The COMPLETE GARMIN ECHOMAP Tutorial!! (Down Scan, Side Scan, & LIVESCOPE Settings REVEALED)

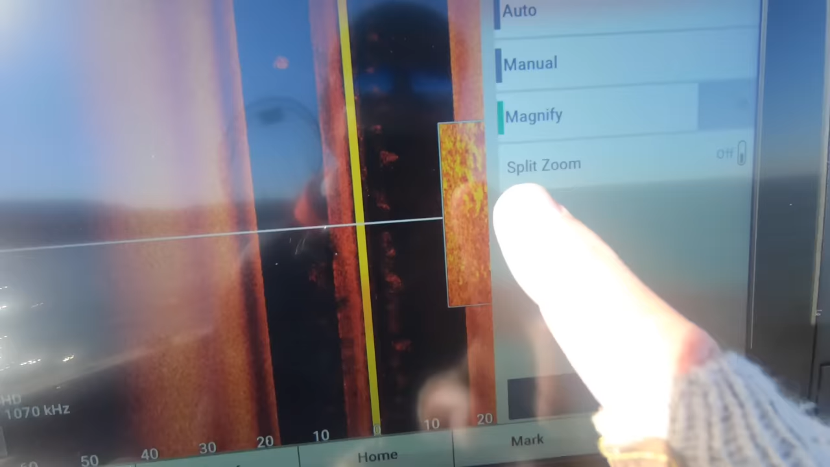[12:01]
so that magnifying glass you guys can see clear as day the
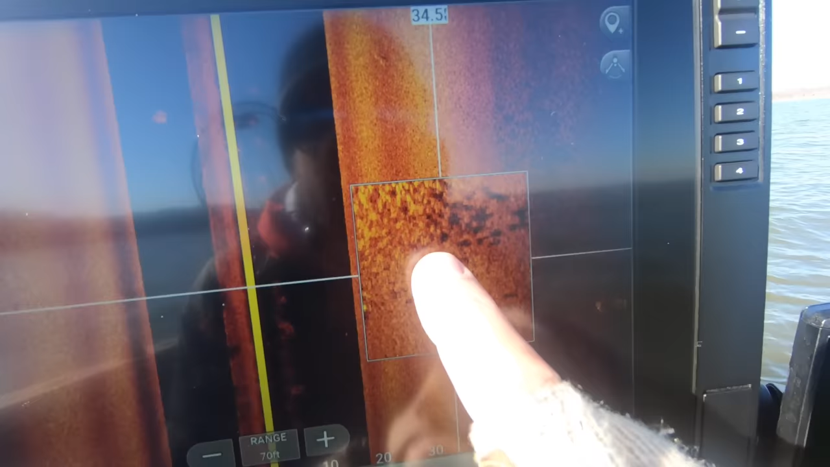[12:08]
white fish right there just they show up a little bit brighter and then you can also see the shadows below them so that's a
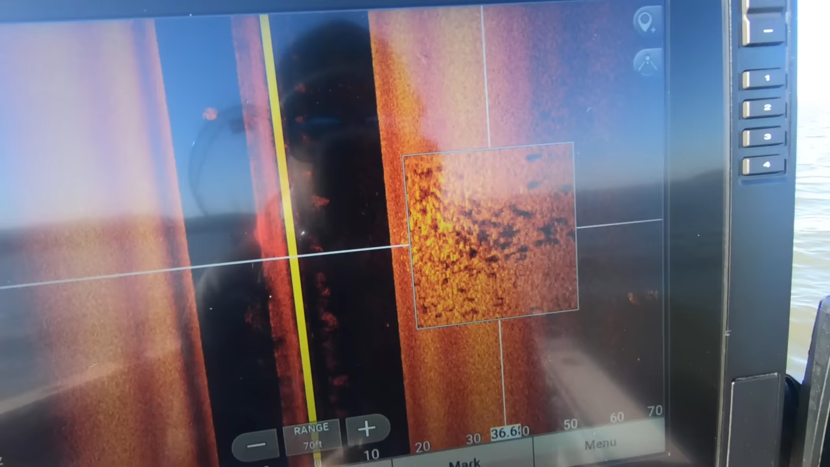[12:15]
fantastic example of what fish should look like even in deep water on side scan right there definitely a true testament to how awesome that
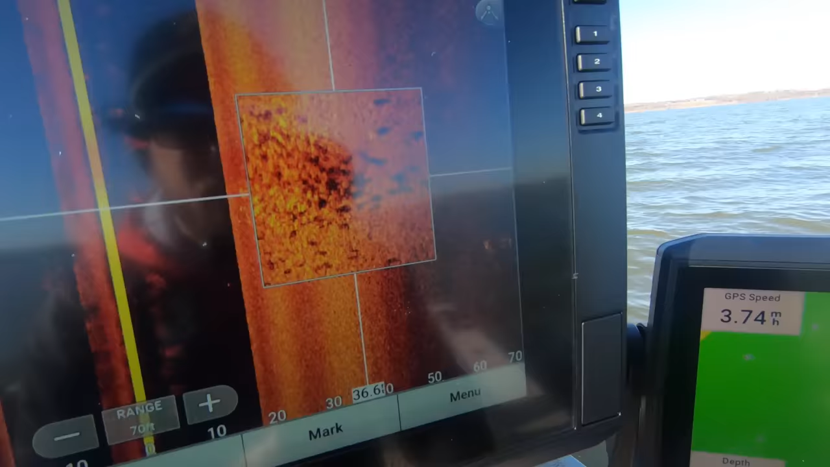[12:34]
On screen: speed 3.74 mph
and that image right there is a clear example of why you guys should definitely go the
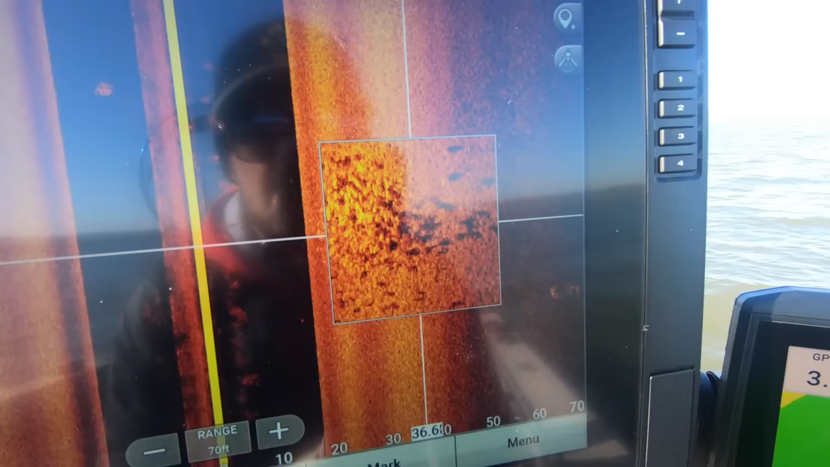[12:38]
gt56 route but also a great example of how you can use the zoom magnify feature and just zoom in on any targets on your
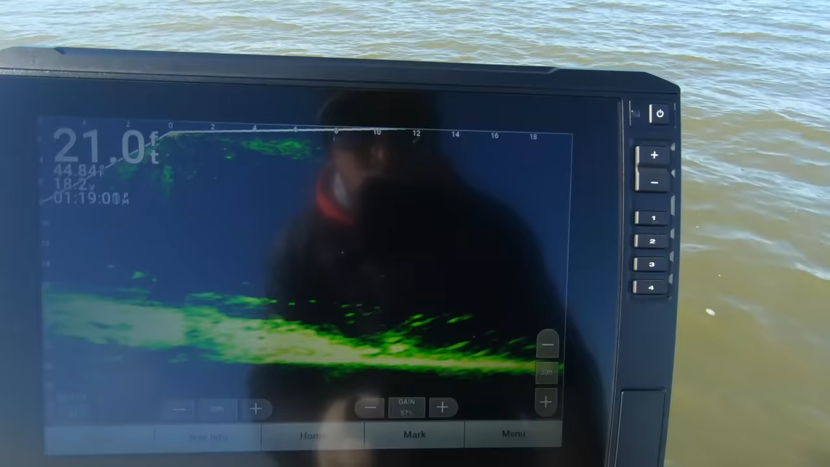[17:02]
On screen: depth 21.0 ft
this is how i've got my screen set up right now so you can see we're shooting 20 feet out in the forward view right now i rarely use the down view uh with the transducer i'm always wanting to know what's coming to me and what's coming from behind me instead of from side to side
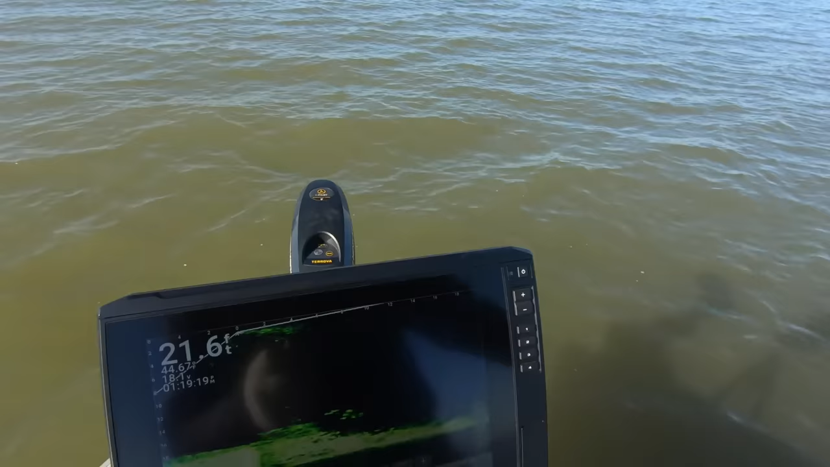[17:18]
On screen: depth 21.6 ft
so you can see we're sitting in 22 feet of water i've got my depth range set to 30 feet
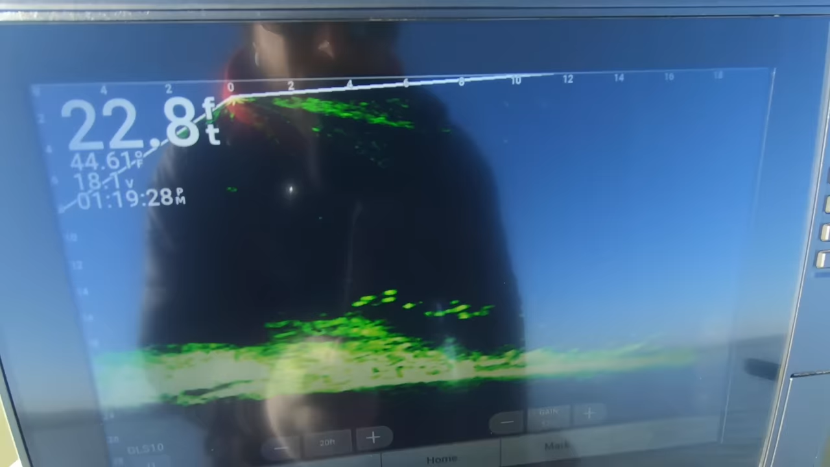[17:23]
On screen: depth 22.8 ft
that is one thing you want to remember with live scope is to never leave your depth on auto always manually adjust your depth based on what's your what what depth you're in
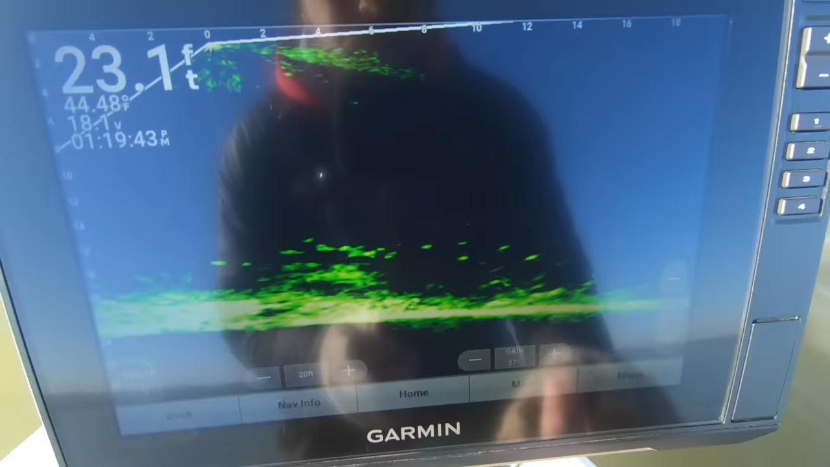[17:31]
On screen: depth 23.1 ft, water 44.48°F
that is one thing you always want to remember with live scope is always manually adjust your depth don't ever leave
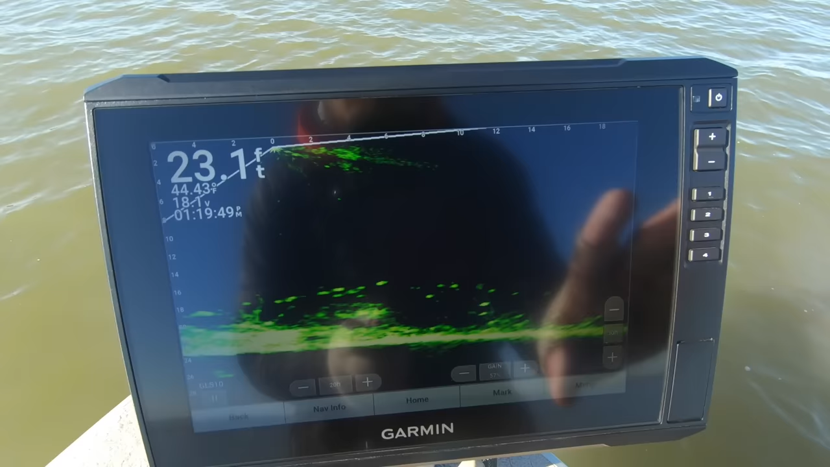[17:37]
On screen: depth 23.1 ft, water 44.43°F
it on auto that is definitely gonna you're gonna sacrifice some quality if you leave it on auto so let's just go right into the menu here so i've got my gain set at 57 i feel like depending on your water clarity and water conditions that's probably right where you want to be if we bump it up into the 60s you guys can see we get a ton of
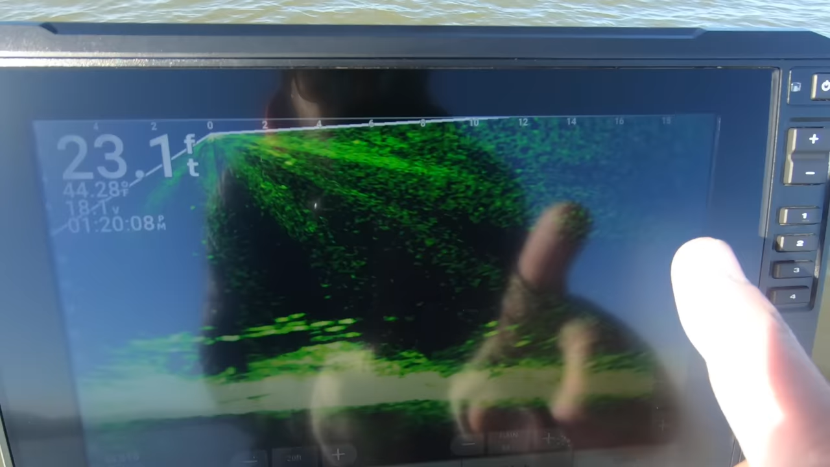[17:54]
On screen: depth 23.1 ft, water 44.28°F
interference in the black water column part right there so that's why i just bring
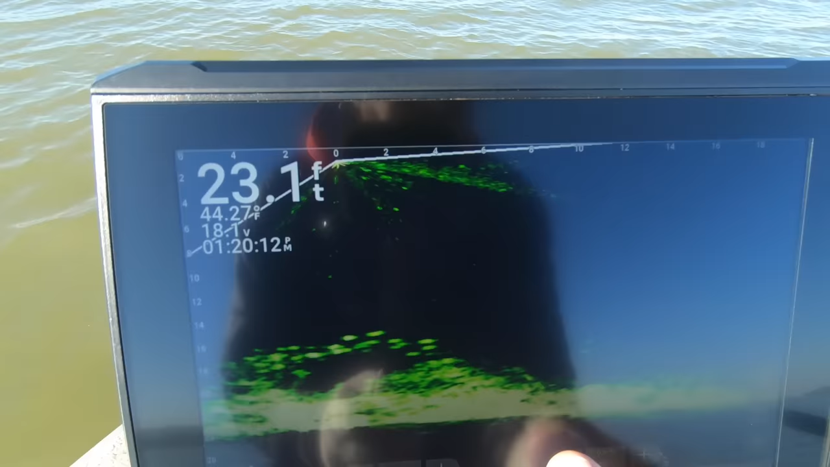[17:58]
On screen: depth 23.1 ft
that down leave it right between probably 55 and 60 depending on your water clarity
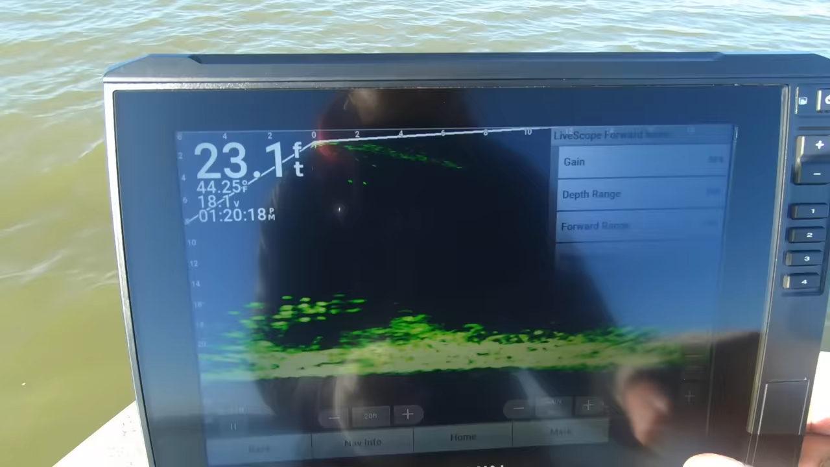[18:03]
On screen: depth 23.1 ft
and we'll go back to the menu here again my depth range
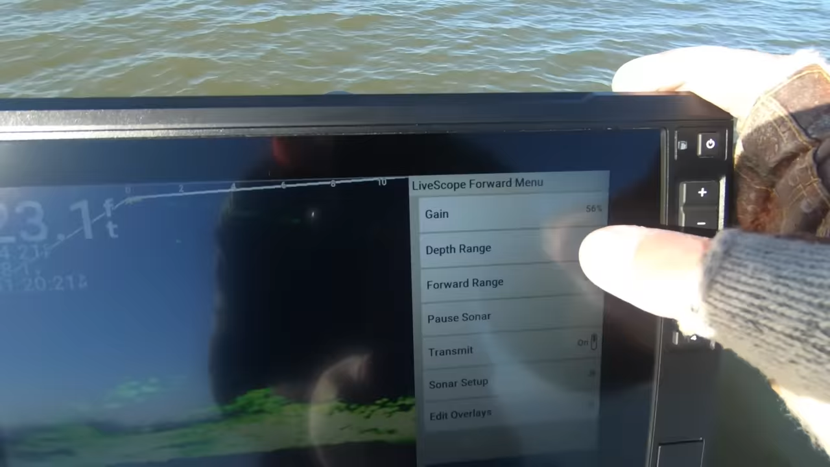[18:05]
is set at 30 right now forward range is 20 so generally when i'm searching for fish i'm shooting about 40 or 50 feet
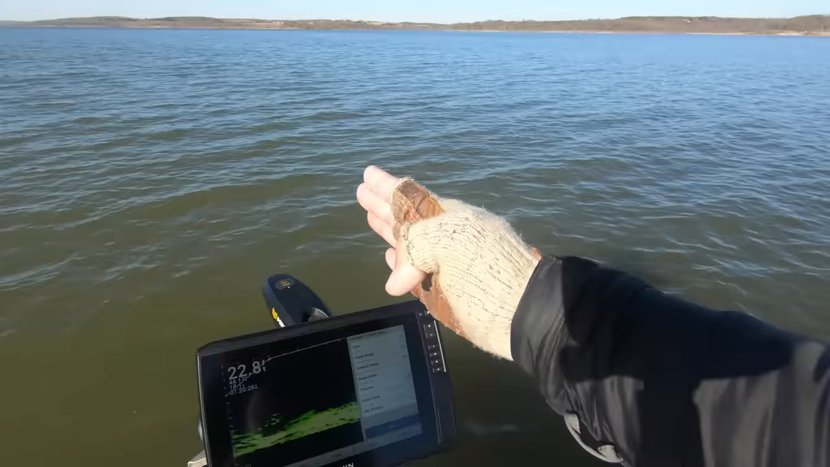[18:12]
out and then when i find the target that i'm looking for i dial that back down to 20 because that's going to give you much better detail on your picture and
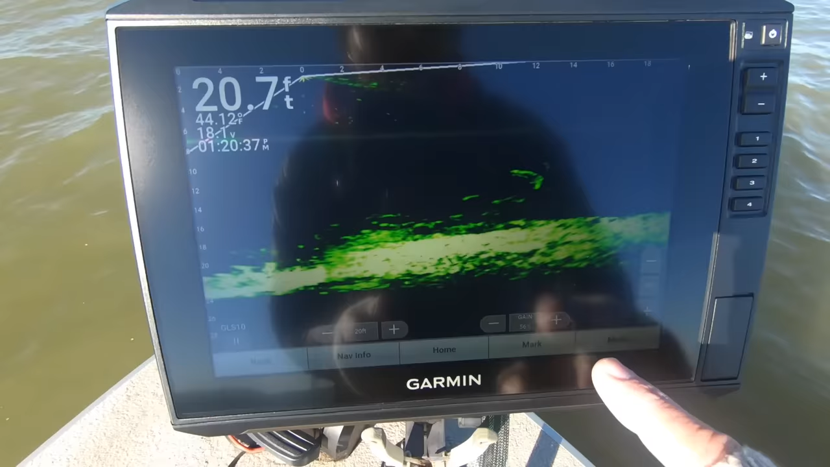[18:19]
On screen: depth 20.7 ft
that's all really easy to do with the on-screen controls right here so this right here is your forward range so here we're shooting out 65 feet
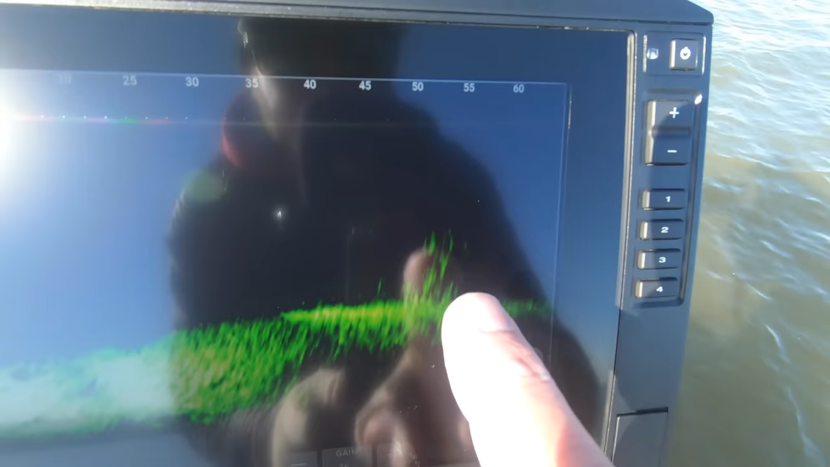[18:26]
you guys can see right about 55 feet over that way
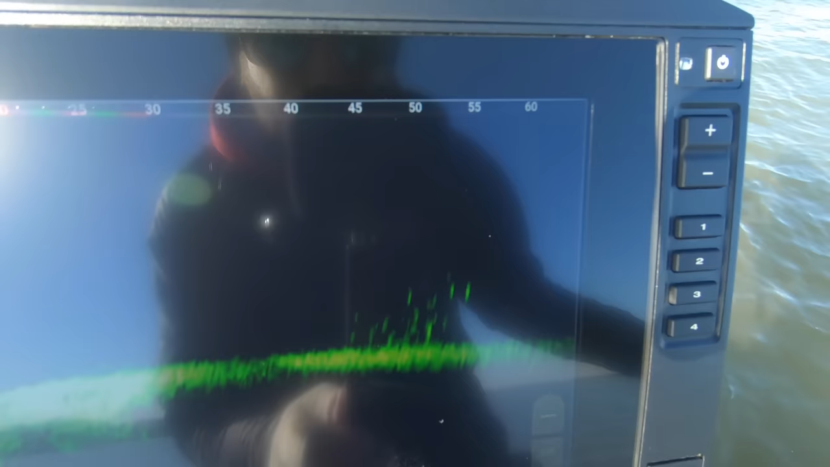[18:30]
there is a brush pile with some fish on it right there